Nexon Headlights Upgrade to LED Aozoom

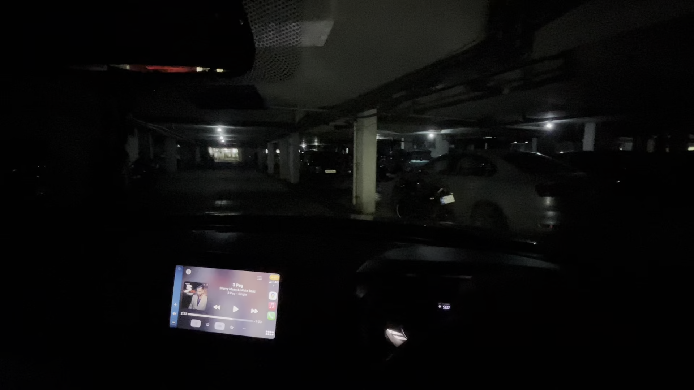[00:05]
Which headlights are? So, first of all, I will start with the fog lamp.
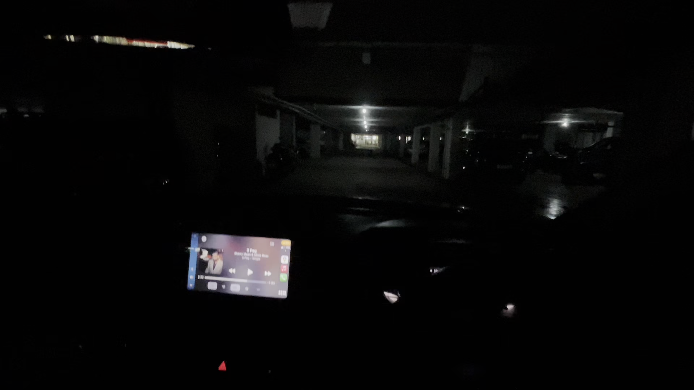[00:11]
So this is the fog lamp. This is low beam. And this is high beam. So, when it comes to the car lights, I will close the lights. This is the window.